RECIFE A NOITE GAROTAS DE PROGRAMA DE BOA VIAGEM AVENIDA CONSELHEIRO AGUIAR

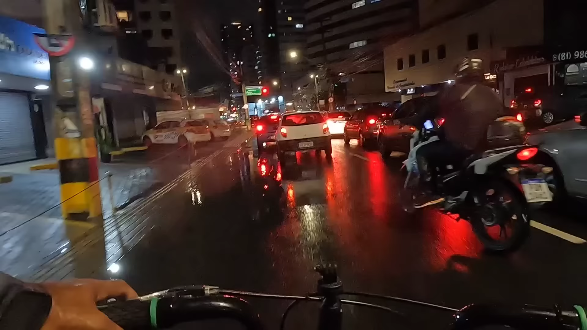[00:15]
um passeio bem massa na tua capital pernambucana nesse exato momento galerinha, tava chovendo velho, deu uma pausa bem massa, então agora graças a Deus parou de chover meu povo tá naquela expectativa bem massa, bem deles, de que Pedro, que parasse de chover,
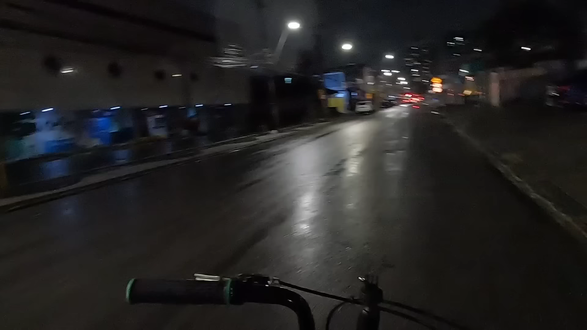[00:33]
vamos dar volta lá no shopping galerinha pra vocês acompanharem lá o shopping, em tempo real,
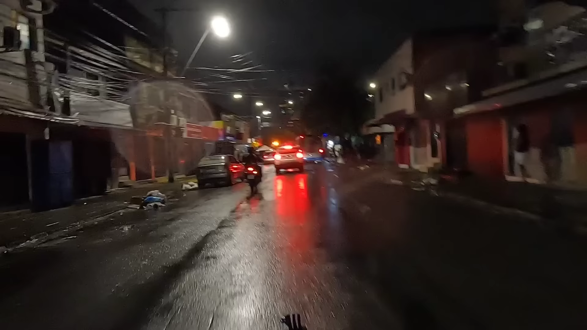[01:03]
tua cidade praticamente em tempo real, então vamos dar uma volta aqui vamos primeiramente
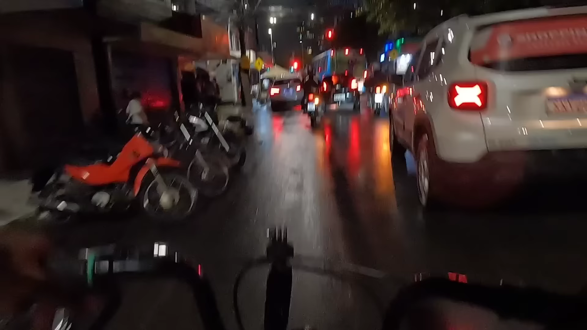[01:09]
aqui no shopping dar uma volta pra vocês verem como é que tá aqui a situação no shopping galerinha o intuito,
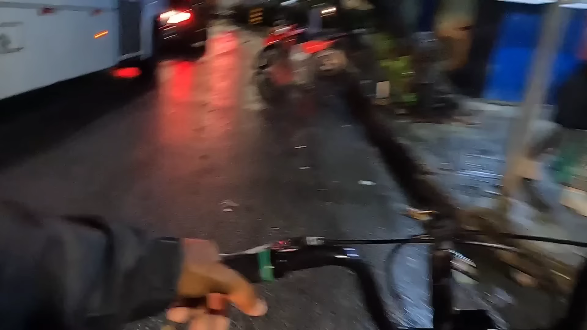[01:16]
o intuito meu povo, é fazer com que você veja aí o shopping, o nosso shopping aí como é que tá caramba,
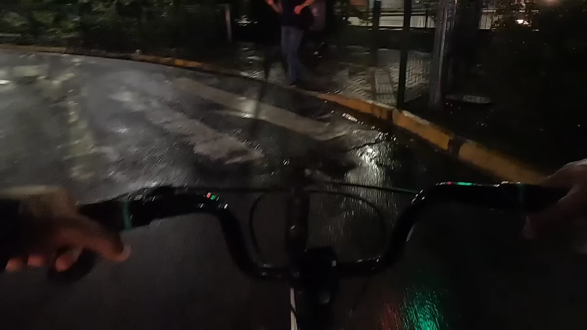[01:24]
tem gente pra caramba velho, tem gente pra caramba ali na parada de ônibus pra que tanta gente meu povo,
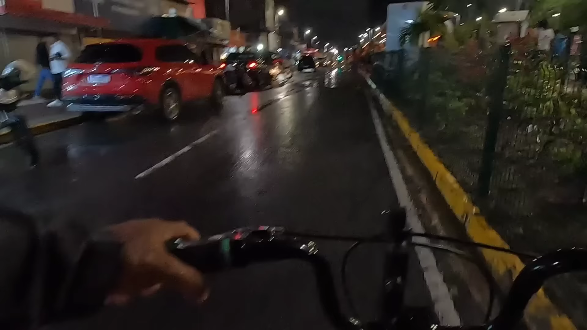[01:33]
bora meu filho, pra pegar o ônibus ó pra que a gente galerinha,
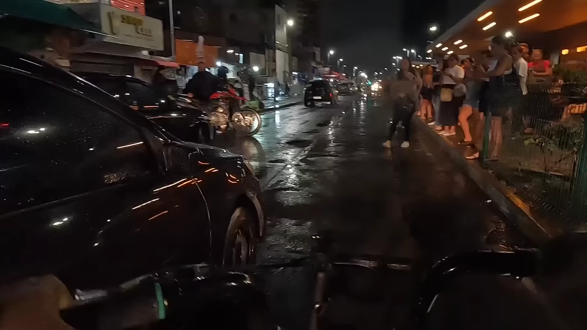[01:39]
tudo pra pegar o ônibus caramba gente demais velho,
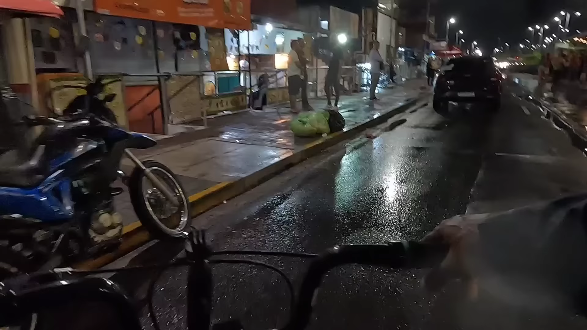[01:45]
dá um T aí Pedro, pra eu ver, dá um T aí Pedro, ó pra aí que é gente velho pra pegar onde pra ir pra nossas casas galerinha,
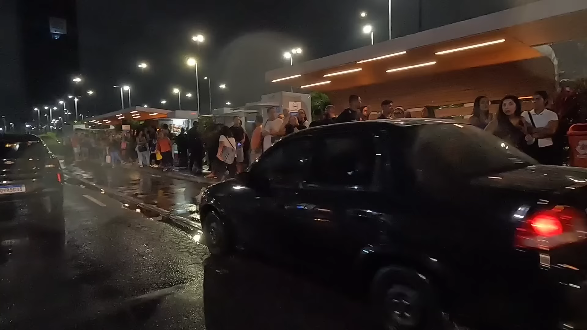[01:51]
a maioria é pessoas que tava trabalhando no shopping velho aqui é bom que passa diversos ônibus, então facilita bem massa velho aí pra que as pessoas se
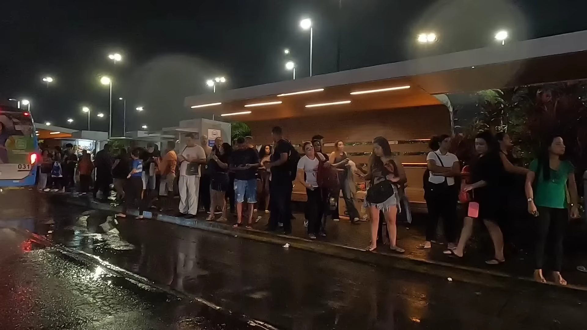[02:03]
diluquem pras suas casas de volta pois tem ônibus pra caramba velho aqui
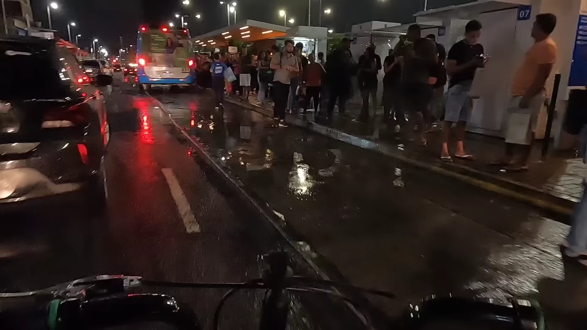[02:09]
tem muita gente aí na parada velho de ônibus vamos simbora meu povo,
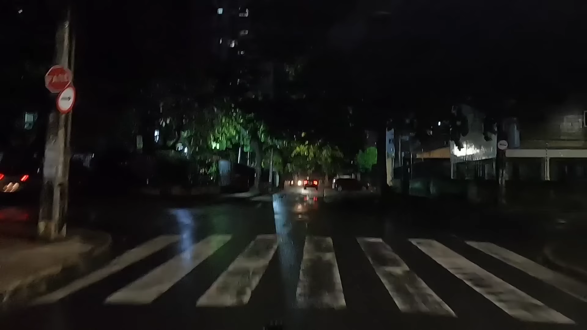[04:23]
rico, rico mesmo mas você vê algumas ruas escuras pra dedé poxa pra ir meu povo caramba tem muitos postes aqui apagados tem muitos postes apagados isso aí facilita facilita pra caramba o que Pedro?
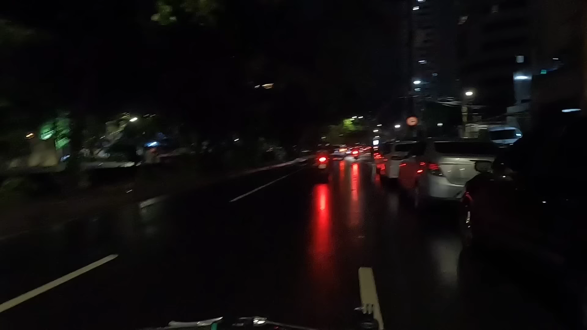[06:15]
caramba aqui nessa avenida canal aqui boa viagem pra que vocês entendam pra quem pra quem não é de Recife aqui tá uma cracolândia do caramba tá doido então meu povo vamos embora sem mais delongas vamos dar um passeio bem massa aqui por boa viagem um passeio bem bacana ó ó que restaurante massa isso aí isso aqui meu povo é um restaurante da gente rica daqui de boa viagem
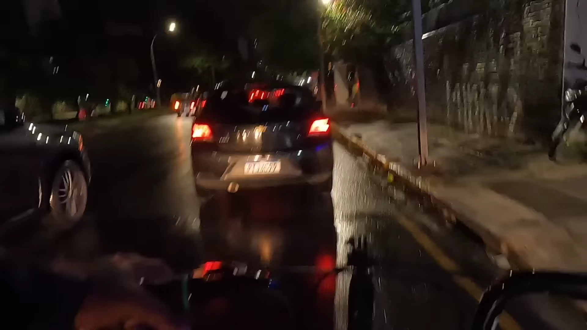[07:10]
como é Pedro só a gente indo lá meu povo então a gente tá indo lá agora galera tem muita gente na parada de ônibus
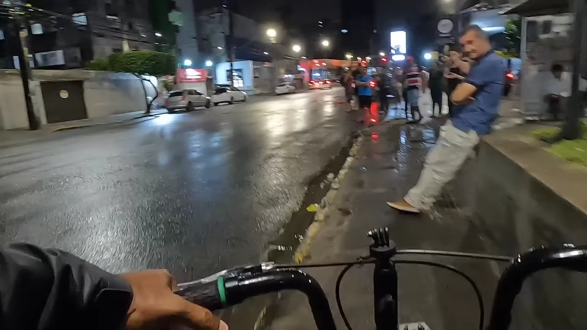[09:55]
altos bagulho massa salgada doce bola um bocado de coisa vende ali velho
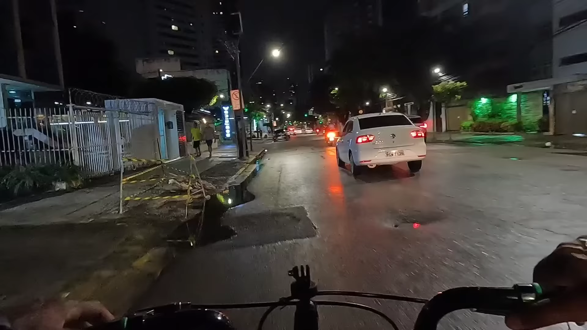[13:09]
tá assim não não tá assim não aqui essa rua aqui muito movimentada por é tipo garota de programa
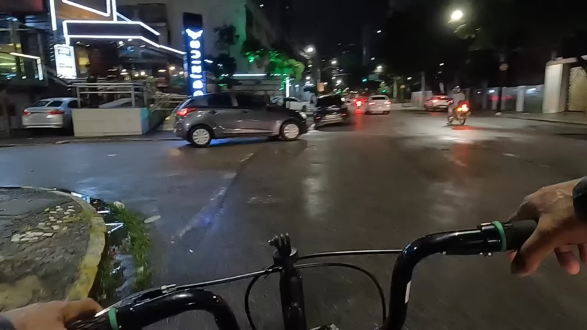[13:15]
galerinha vou até dar um tentar passar por ali pra vocês verem ali um pouco